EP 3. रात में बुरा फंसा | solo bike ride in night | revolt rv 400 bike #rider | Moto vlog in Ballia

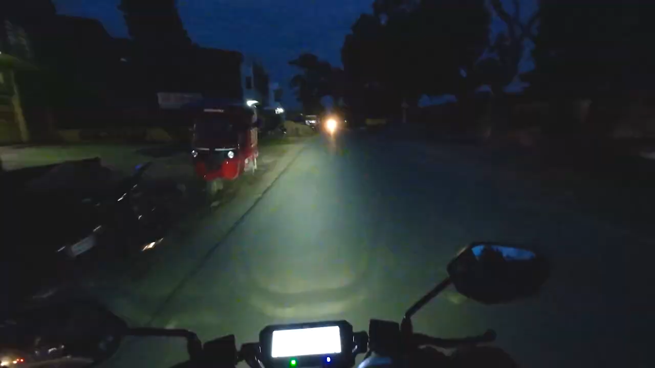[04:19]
जोड़ दिए उनको यहां पर मार्केट करना था
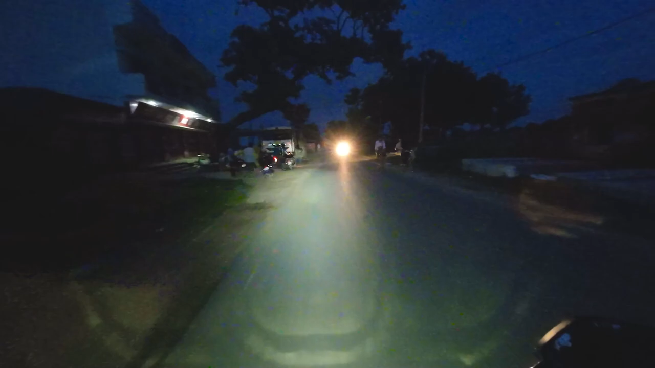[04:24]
और हम आगे एक तरफ बढ़े जया एक तरफ बिदा चिलकहर की तरफ जाएगा अगर सिधा जाएंगे तो पर बवल्यक
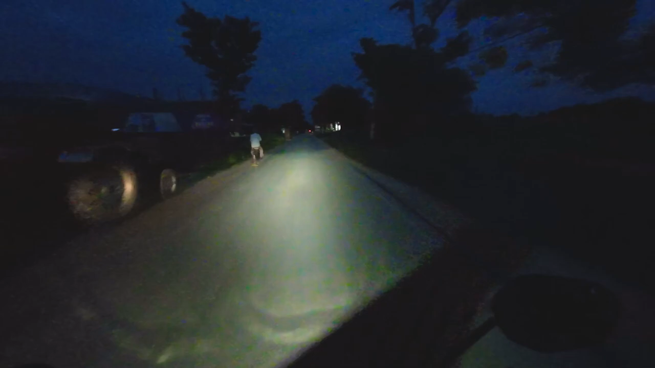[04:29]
से बराबर डिसटेंस-पर रहें जो इसकी डिस्टेंस पढ़ेगी रोड की वही हम एक्ट्रा पढ़ेगी और
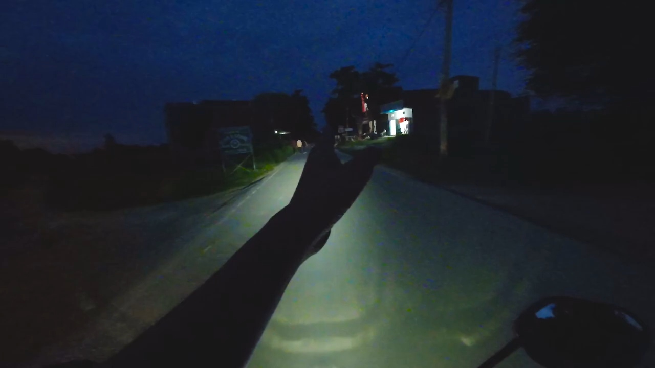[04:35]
अगर इस रोड्य अगी फैम लियंगी लेखे
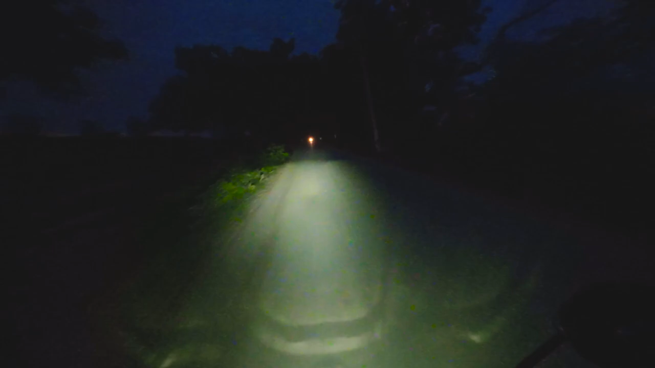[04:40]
हैं तोती है अगर सुमसान रास्तों के बीच के लां है रायर इस वज़े से थोड़ी थोड़ी लाइटिंग की दिखाई दे रही है क्योंकि
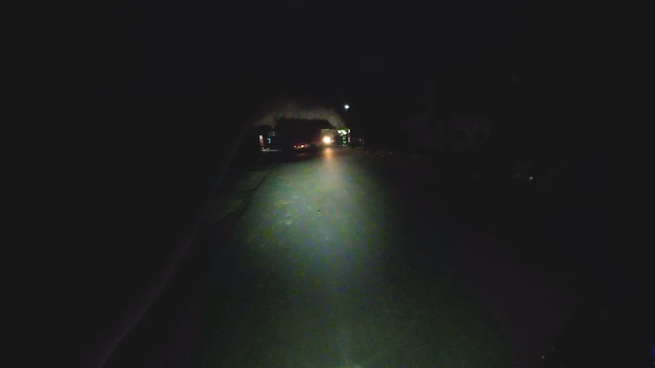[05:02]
सामने से गाड़िया आ रही है जा रही है और मैं पहुंच चुका हूँ चिलकहर
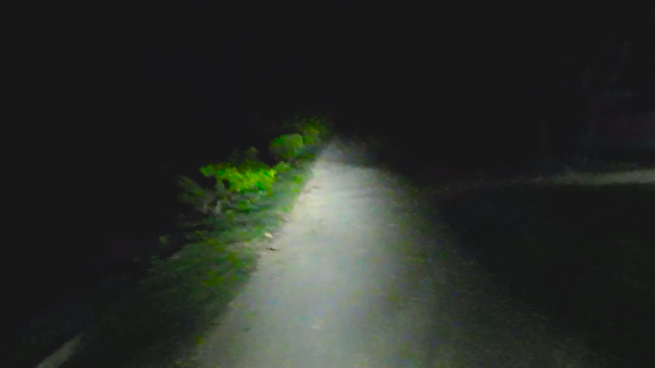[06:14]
पर ड़िया कि जिसा में चलते रहे और हमारी को criticism में करिकता में जोस्तों इधर वीनिचे दर वीनिचे सुसुन सुसुन आवाज आ रही है और कुछ सफेद सफेद दिखाई ज़रा कोई है कि यह कोई था